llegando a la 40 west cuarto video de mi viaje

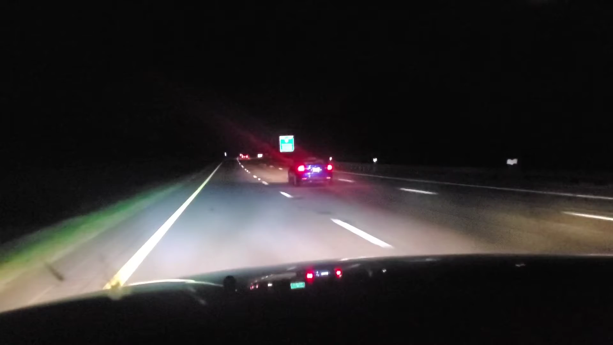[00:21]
aquí despidiéndonos ya de la 81 Sur Y ya vamos a ingresar a la 40 West Aquí dejamos la 81 y agarramos la 40 West Ya llegamos alrededor de una hora tal vez Aquí en el estado de Tennessee
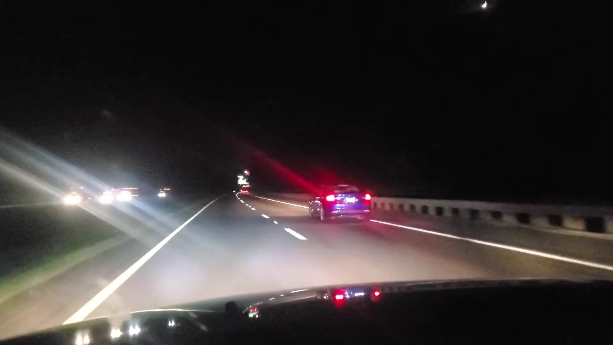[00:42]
Aquí pueden ver, miren así está el panorama Está muy tranquilo, muy tranquilo el tráfico Vamos a ir a Knoxville, Knoxville, Tennessee Pueden ver ustedes Así ha sido toda esta ruta Como les digo, como les iba comentando
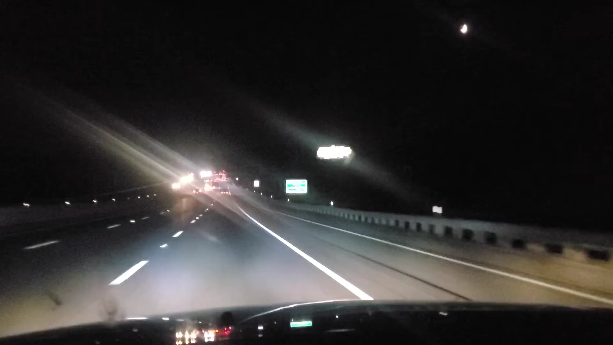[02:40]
No hemos encontrado Construcciones también A esta hora, hasta ahorita, ¿no? Hasta ahorita cuando hemos encontrado Que estén Trabajando Así que así vamos señores Aquí vamos Todavía vamos bien Vamos bien Tranquilos Así que Vamos a
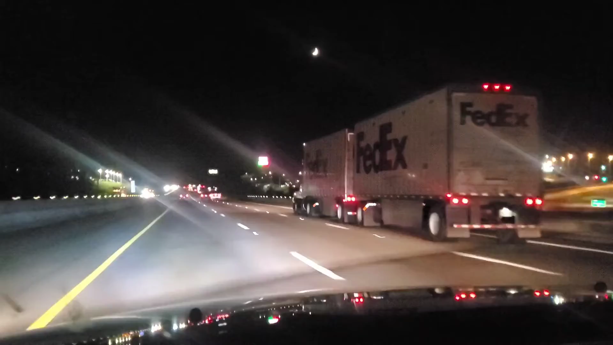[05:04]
Así es que Bueno Les vamos a dejar Hasta por aquí Con esta Cuarta entrega De mi recorrido Y a veces La luz De los De los Automóviles Que vienen A sentido Contrario Pues A veces No No deja Ver muy Bien